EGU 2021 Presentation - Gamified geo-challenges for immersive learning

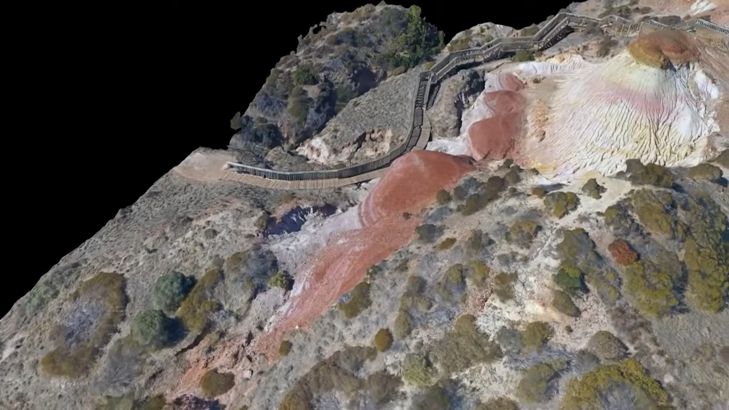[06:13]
So individual examples of 3D models at Black Cliff for example or the Sugarloaf and everything in between.
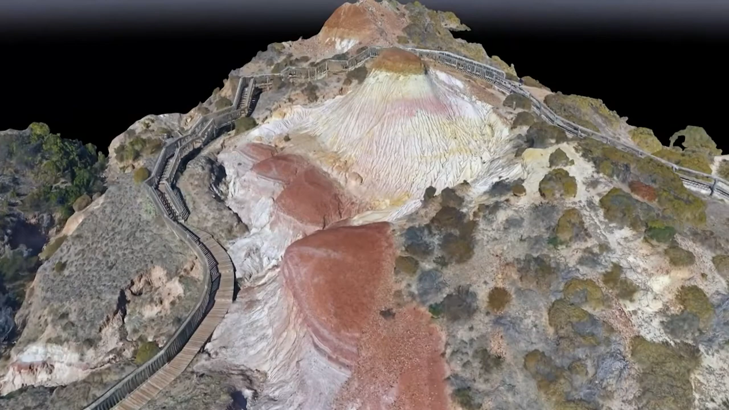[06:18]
We also use photogrammetry to collect many of the individual hand samples.
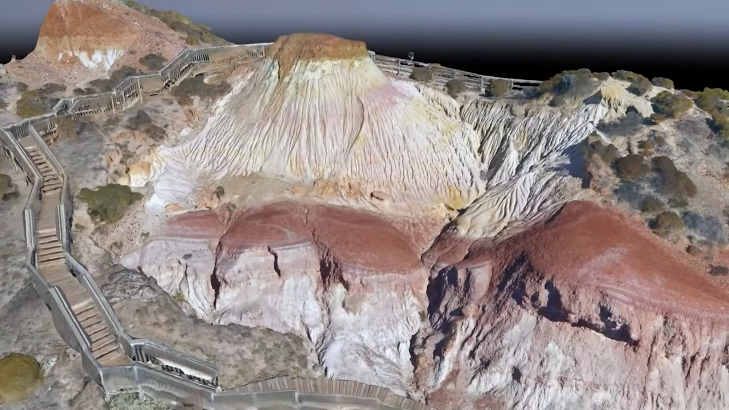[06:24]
So the 3D models that became the pet rock collection that the users would assemble as they went through the experience.